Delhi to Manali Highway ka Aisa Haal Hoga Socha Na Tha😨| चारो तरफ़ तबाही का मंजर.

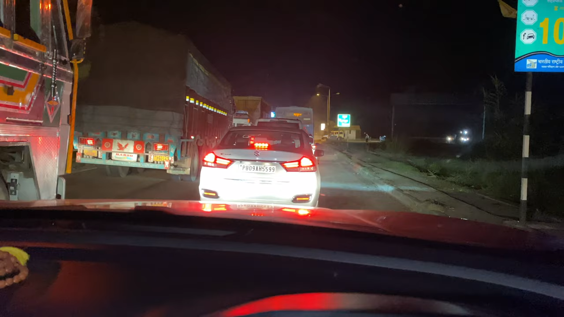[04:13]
तो भाई पूरा ट्रैफिक जैम लगा हुआ है, और टाइम 2:39। तो दोस्तों अभी हिमाचल में एंट्री करने वाले हम लोग, और भाई जिस बात का डर था बारिश होगी स्टार्ट,
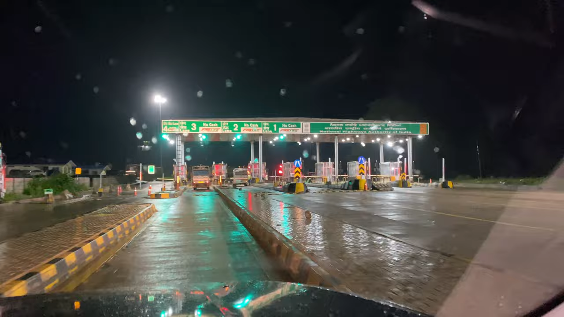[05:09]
दिल नहीं दुखता पैसे चुकाने में, बस इतनी सी बात है।
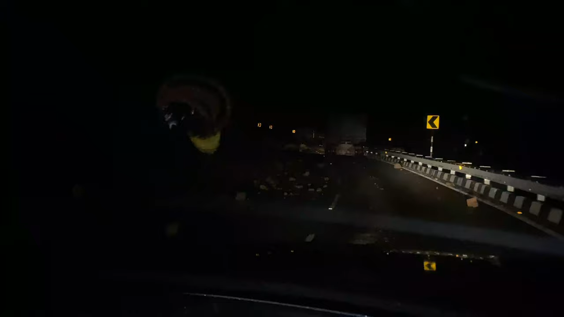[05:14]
तो दोस्तों ऐसा कुछ माहौल है, ये देखो ये पूरे रोड पे भाई लैंड स्लाइडिंग। अभी तो हम लोग हिमाचल में एंट्री की है बस, तो पूरे पे ही हो रखी है, देखो पूरे पे ही लैंड स्लाइड हो रखी है भाई ऊपर से।
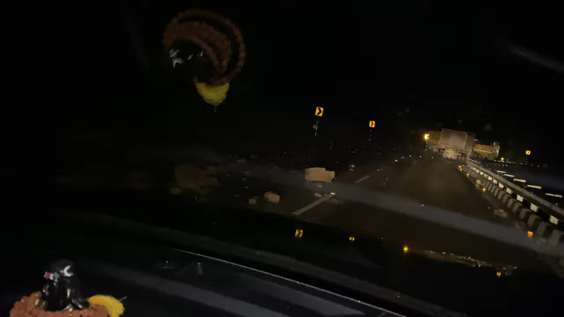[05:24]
तो इस बार ये है कि बारिश होते ही पहाड़ आ रहे हैं।